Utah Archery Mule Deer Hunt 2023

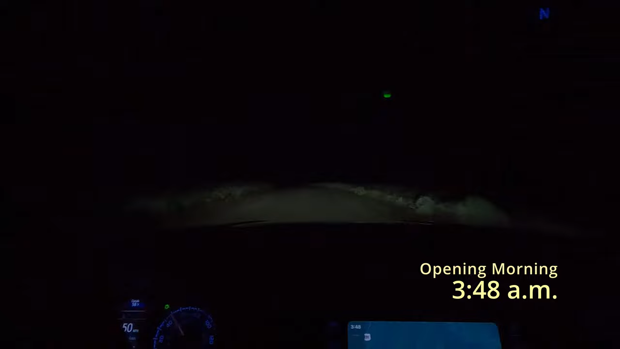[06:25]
On the opener, August 19th, I just drove out here to the spot where I'm gonna start hiking.